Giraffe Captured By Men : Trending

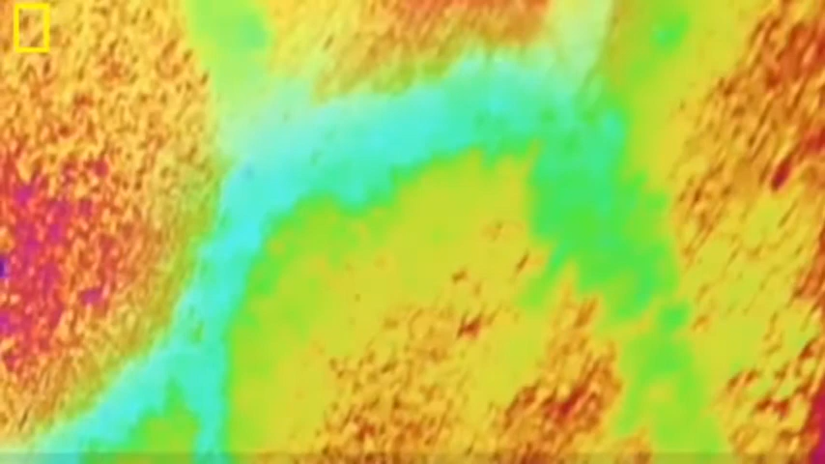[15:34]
They help to regulate body temperature too. A sophisticated system of blood vessels under the patches allows them to lose heat more easily.